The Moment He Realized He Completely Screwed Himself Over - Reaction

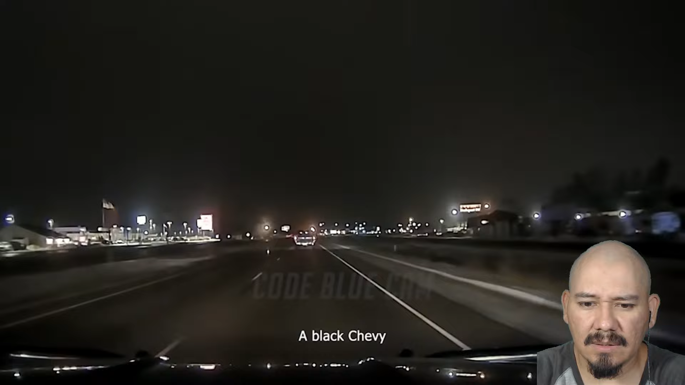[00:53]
looks like wisconsin truck uh speed just blew the lights at melby continuing hastings
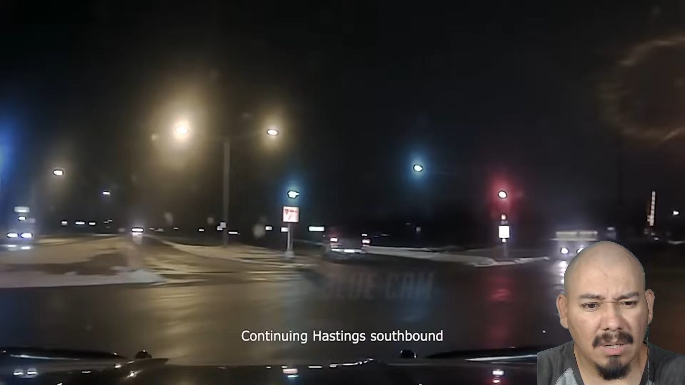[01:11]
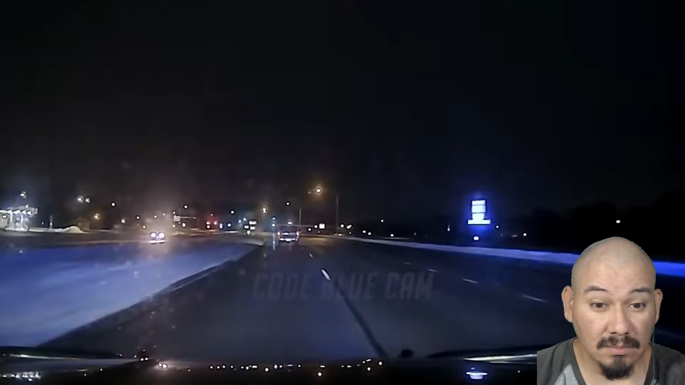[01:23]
we'll be heading eastbound on north crossing
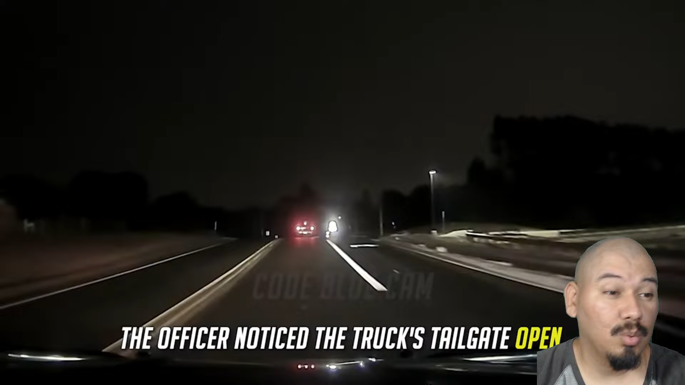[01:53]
as the pursuit escalated to speeds of 100 miles per hour the officer noticed the truck's tailgate open where an ice fishing sled full of gear was yeeted onto the
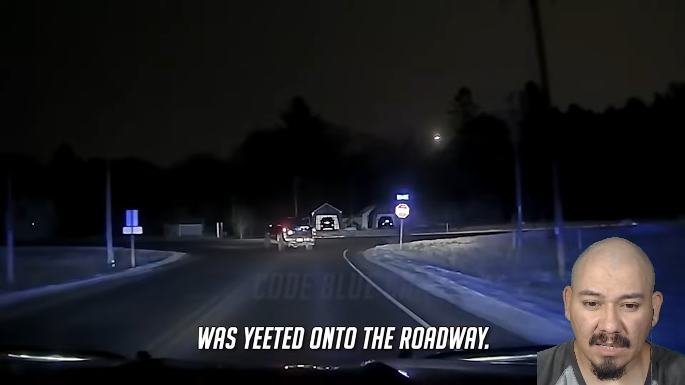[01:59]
roadway we're going eastbound cover on the roadway we're going eastbound on the road we're going eastbound on the road you just lost ice fishing equipment at tower drive on 41st avenue ice fishing equipment came out the back it's all over the road if you want to have a unit come that way to clear the roadway
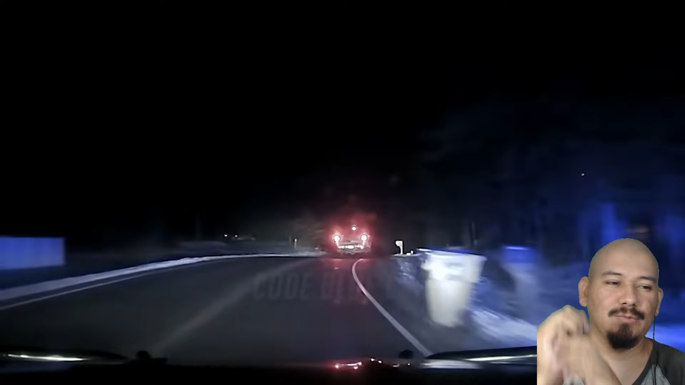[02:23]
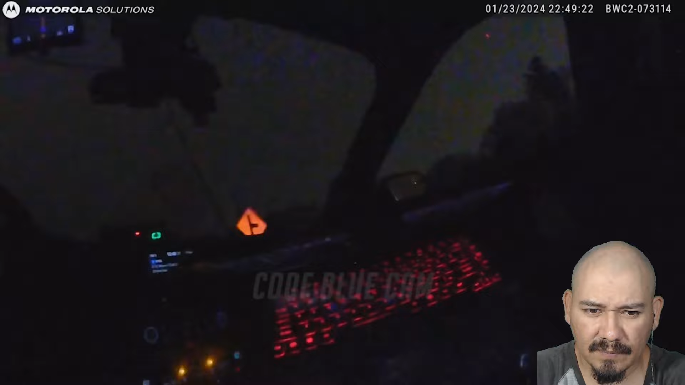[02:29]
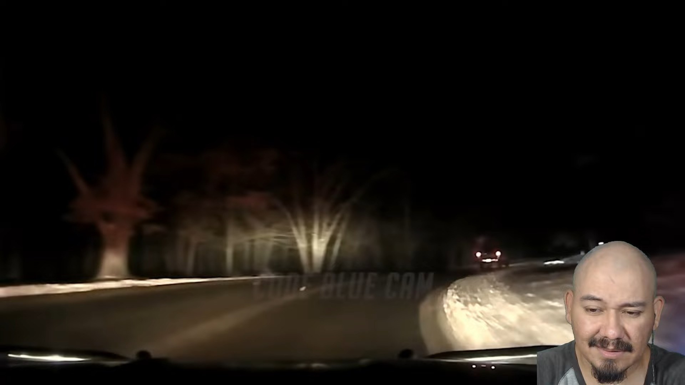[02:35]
we just lost more equipment on the curbs by mower avenue
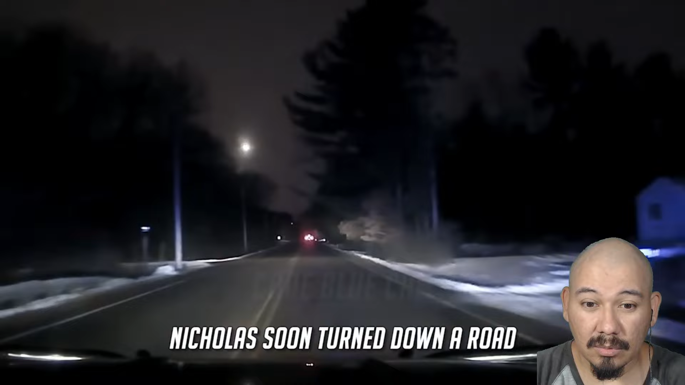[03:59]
oh 66 sir correction about 45 miles an hour nicholas soon turned down a road that the officer knew led to a dead end at a boat landing by the lake we are now turning south bound onto indian hills i believe this is going to dead end into lake el tuma without hesitation nicholas proceeded to drive onto the frozen lake and turned off his headlights causing the officer to terminate the pursuit